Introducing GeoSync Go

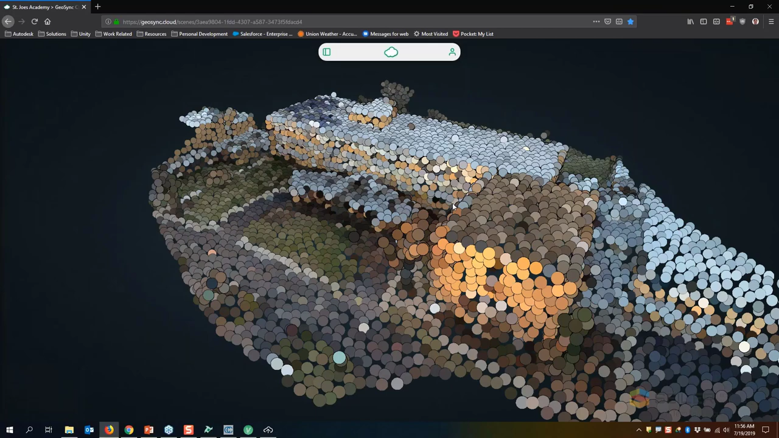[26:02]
this is that scene that has been published and here we are in firefox that scene is
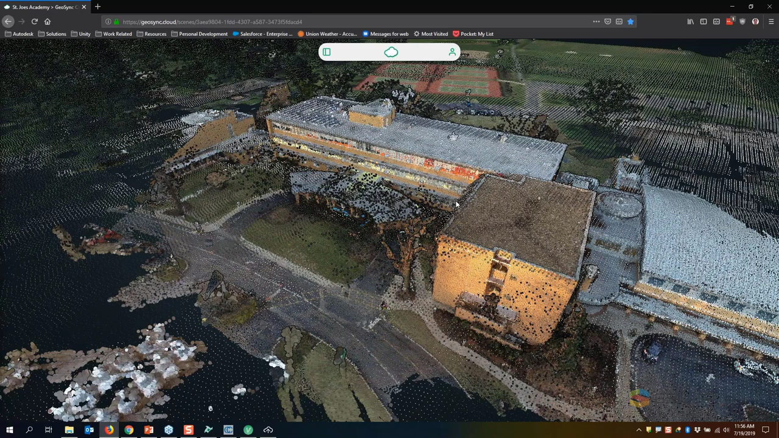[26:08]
loaded and just like i have in the local z tools i have the ability
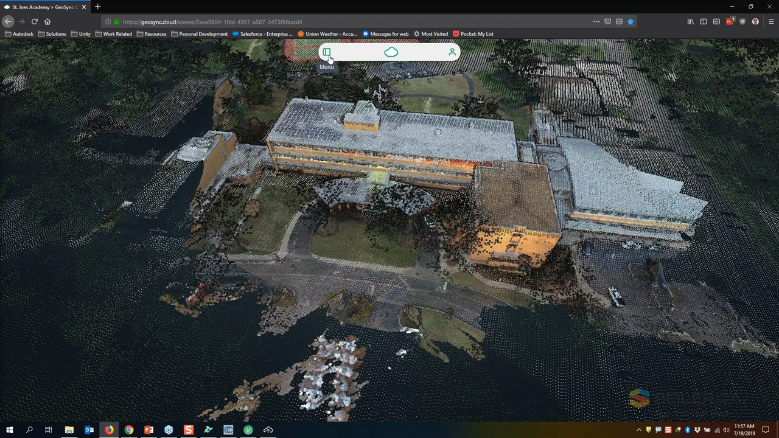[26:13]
to turn on and off the different point clouds that i want to
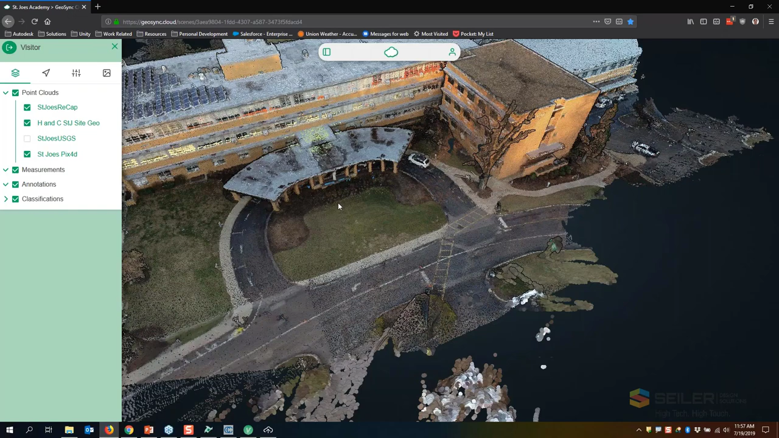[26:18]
view in here as well so maybe i just want to focus on the geoslam
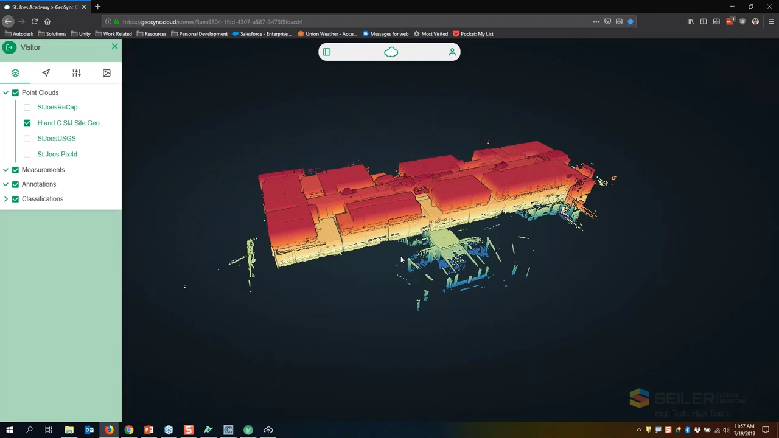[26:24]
data there it is available to me um i can go ahead and